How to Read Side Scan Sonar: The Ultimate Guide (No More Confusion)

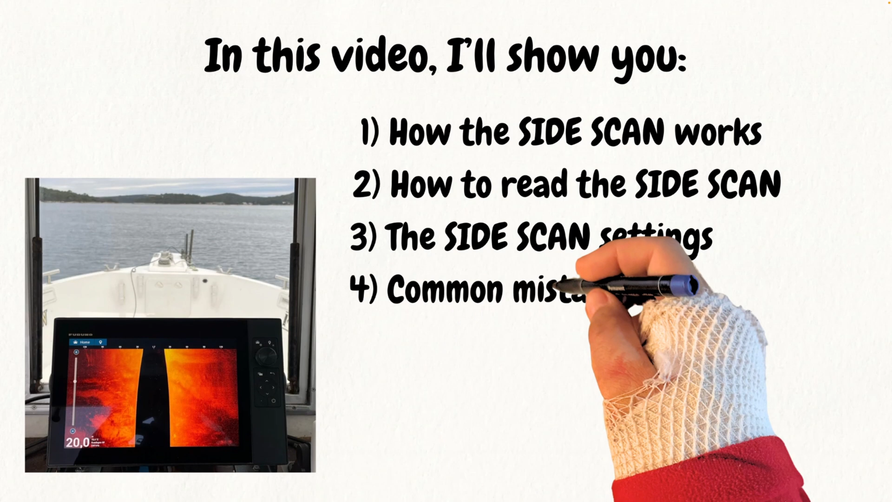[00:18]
the most common mistakes to avoid and some useful tricks to improve the quality of reading, the correct method of marking a rock on the map using side-scan sonar. To clarify each point, I will use practical examples,
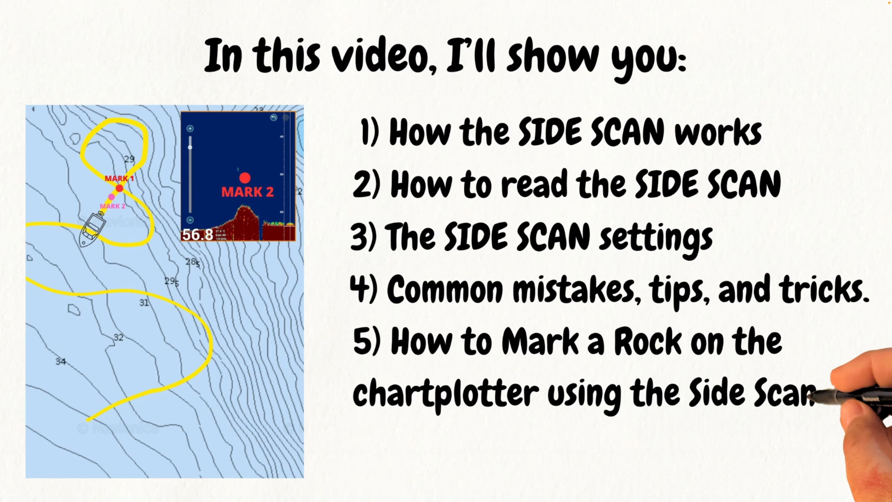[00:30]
graphic images, and screenshots of the tutorial.
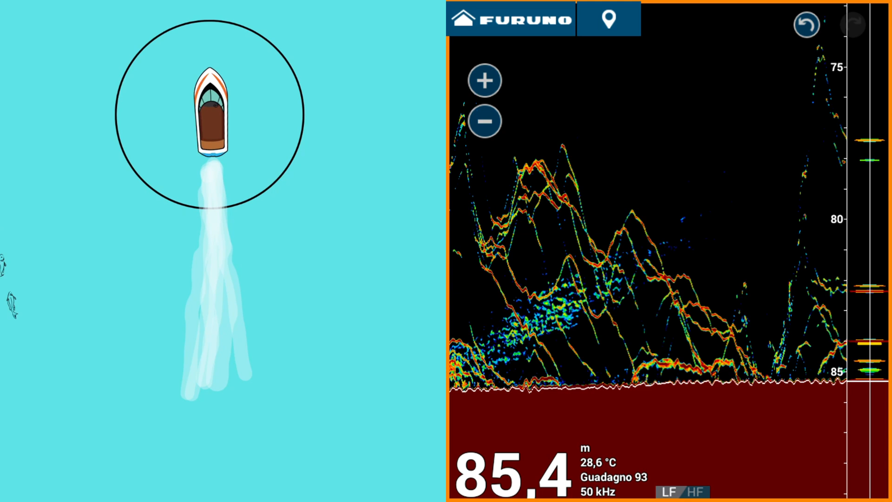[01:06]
On screen: depth 85.4 m, water 28.6°C
The ultrasonic waves emitted by the probe always have a cone shape.
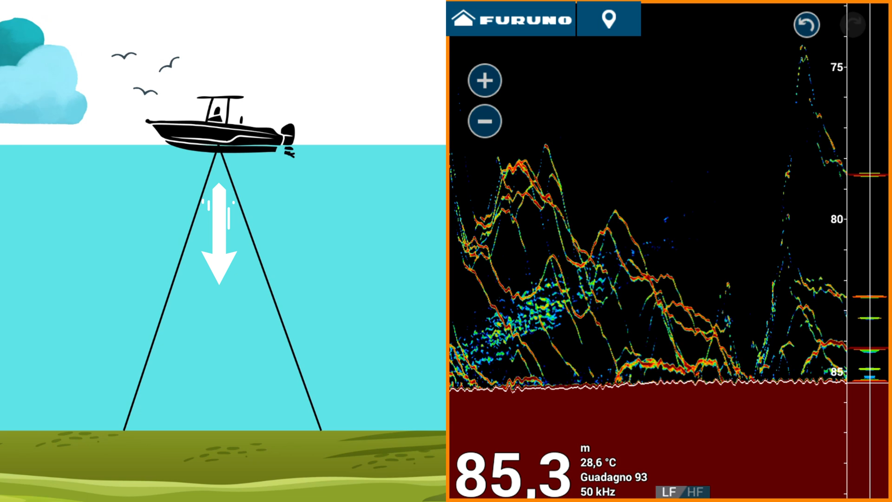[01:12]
On screen: depth 85.3 m, water 28.6°C
Their propagation does not depend on the position of the boat relative to the surface that these waves illuminate. The waves spread through the water in a cone whose amplitude varies depending on the type of probe used.
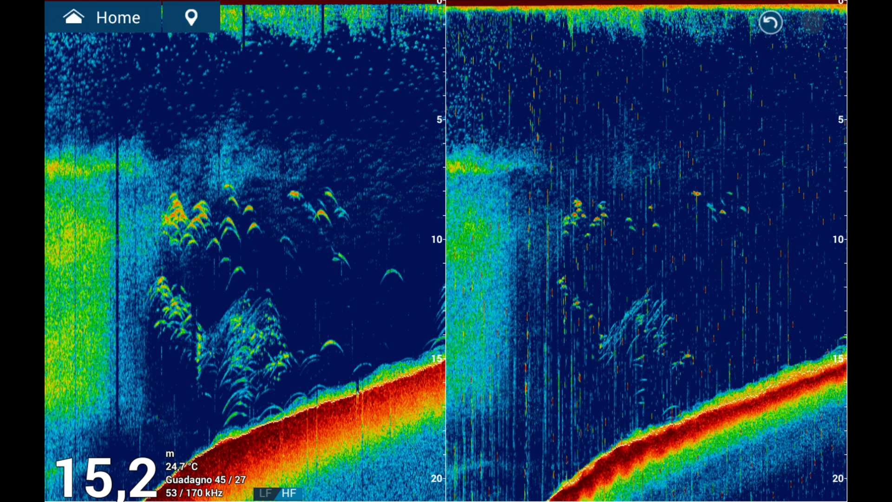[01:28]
On screen: depth 15.2 m, water 24.7°C
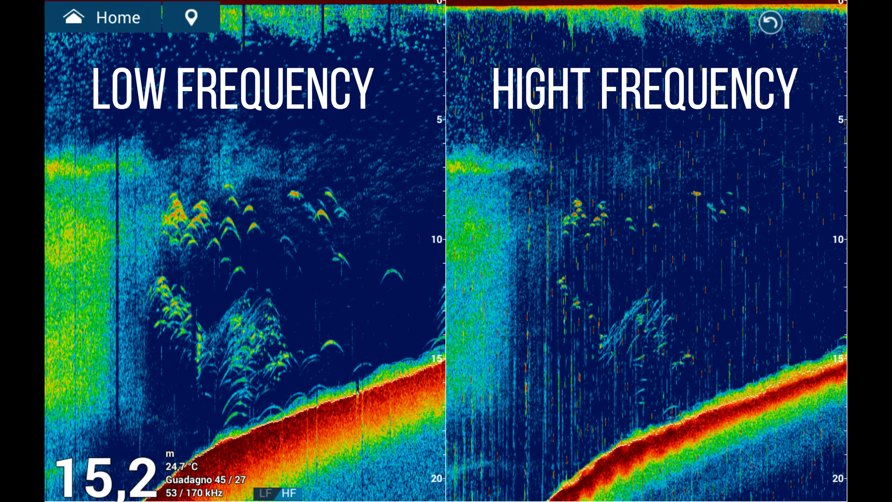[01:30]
On screen: depth 15.2 m, water 24.7°C
High-frequency probes generate narrow cones,
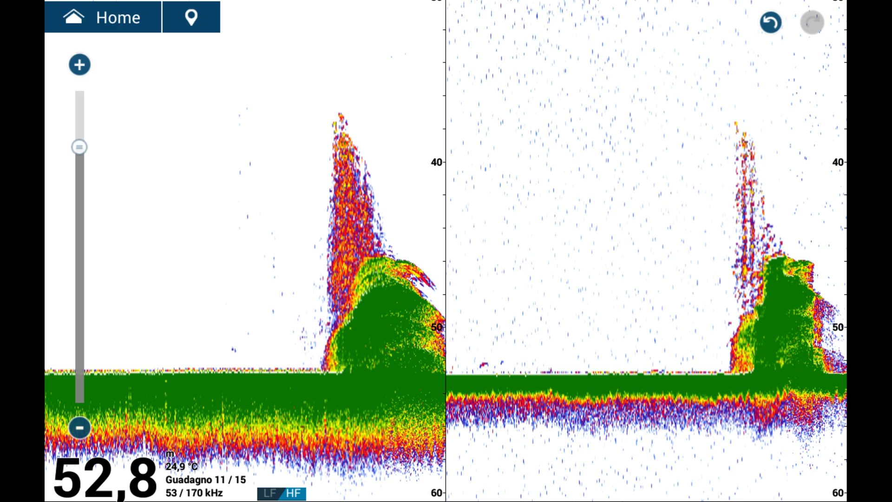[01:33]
On screen: depth 52.8 m, water 24.9°C
while low-frequency probes produce wider cones.
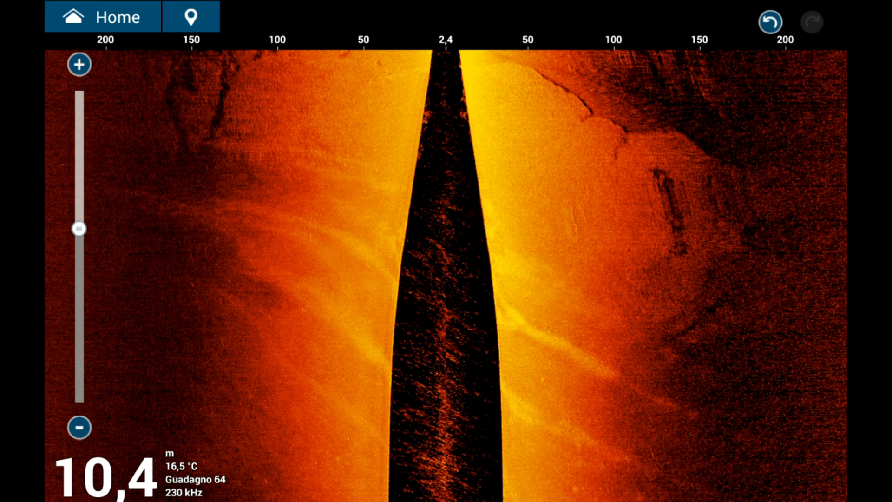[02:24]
On screen: depth 10.4 m, water 16.5°C
To achieve such a reduced thickness, very high frequencies of more than 200 chi's are used. However, this results in reduced maximum range and lower fish detection capability. This type of emission provides a much more accurate and detailed view of the seafloor and marine structures than the conventional echo sounder. In addition, it provides a significantly larger side view, both to the right and left of the boat.
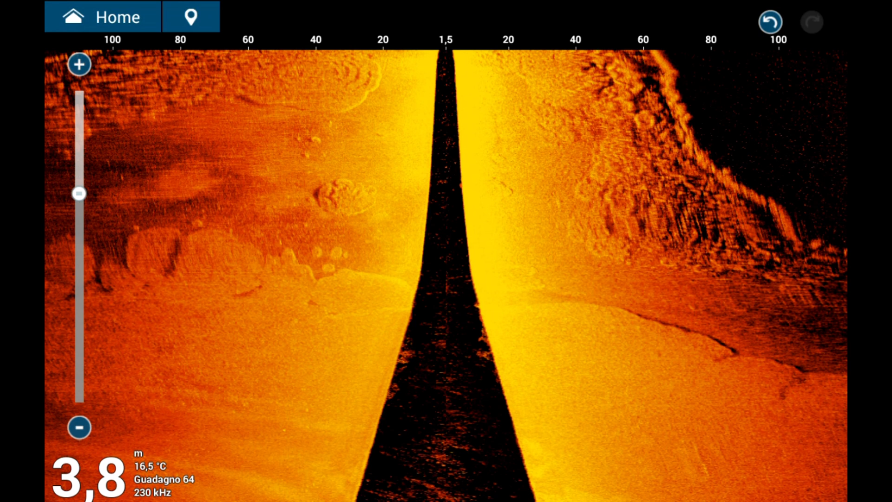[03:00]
Throughout the video, I will explain the advantages and disadvantages of this technology. Now, let's look at how to correctly interpret the images generated by side-scan sonar.
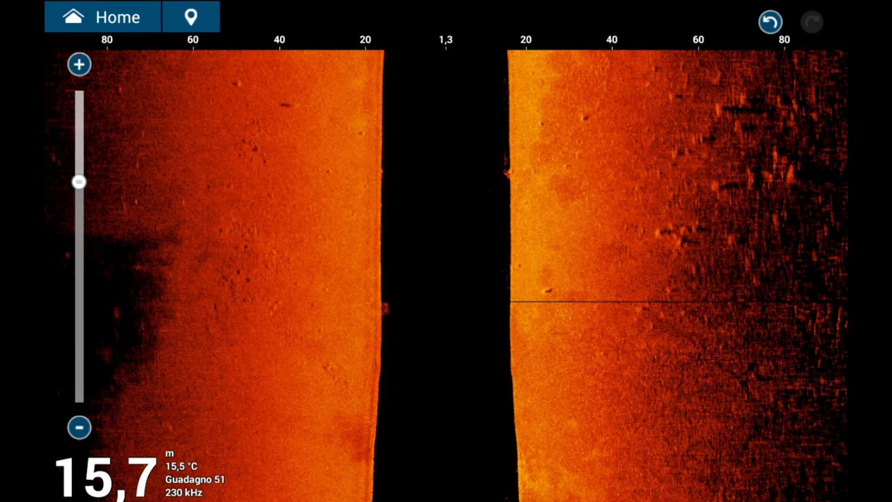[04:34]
On screen: depth 15.7 m, water 15.5°C
It is important to remember that the range of the side-scan sonar is not directly related to depth. For example, even with a depth of only 10 meters, we can set the range of the instrument to 100 meters per side. If the sonar is sufficiently powerful and well-adjusted, it will still be able to detect objects at such distances.
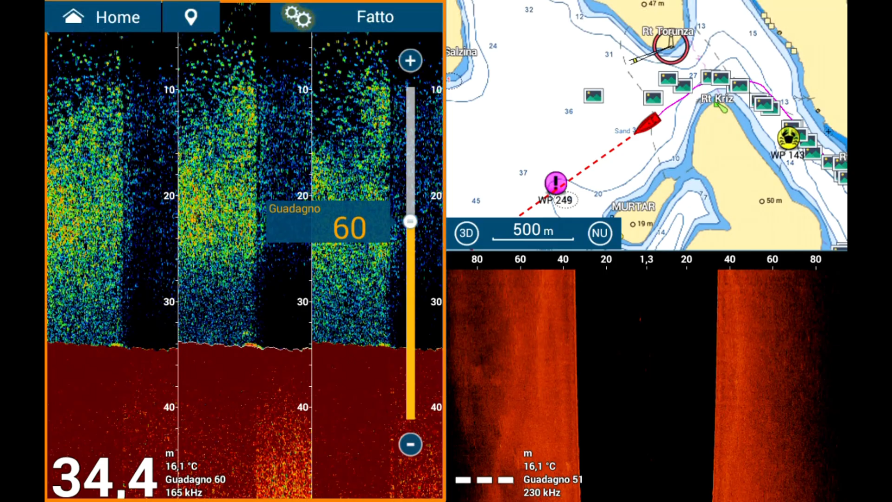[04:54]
On screen: depth 34.4 m, water 16.1°C
As can be seen from the images, at shallower depths,